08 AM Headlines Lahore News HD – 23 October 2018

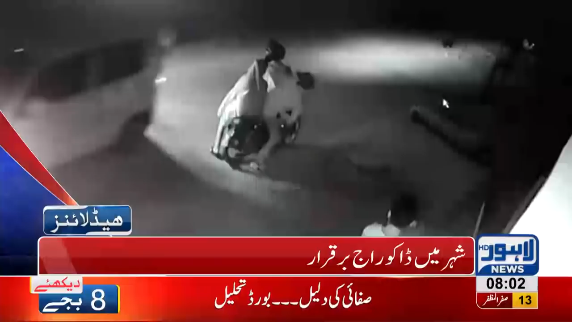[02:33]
برقرار ہنجروال میں ڈاکو شہری سے گن پوائنٹ پر موبائل فون چھین کر فرار ہو گئے موٹر سائیکل سوار ڈاکو میں خاتم بھی شامل ڈاکیتی کی سی سیٹی وے فوٹیج لاہور نیوز نے حاصل کر لی مدعی نے اعظام لگایا کہ سی سیٹی وے فوٹیج کے باوجود پولیس مقدمہ دہج نہیں کر لی